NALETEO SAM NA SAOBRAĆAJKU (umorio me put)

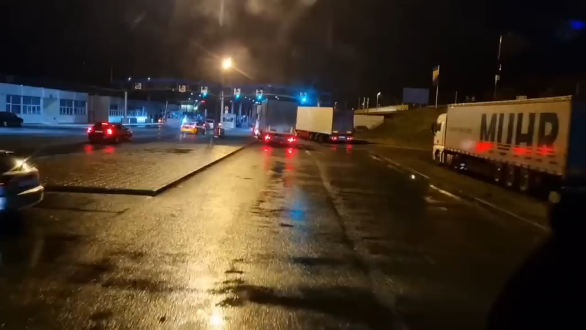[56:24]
Nije toliko velika gužva kao što sam mislio da će da bude.